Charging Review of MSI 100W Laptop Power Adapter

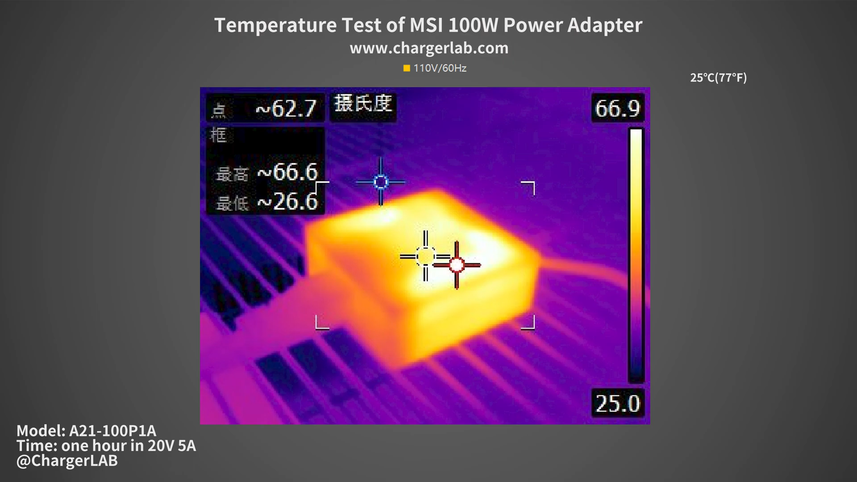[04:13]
On screen: spot 62.7°C, max 66.6°C, min 26.6°C
Moving on to the 110V 60Hz. The maximum temperature on the front is 66.6ºC. And the maximum temperature on the back is 63.6ºC. The large size brings more heat dissipation space.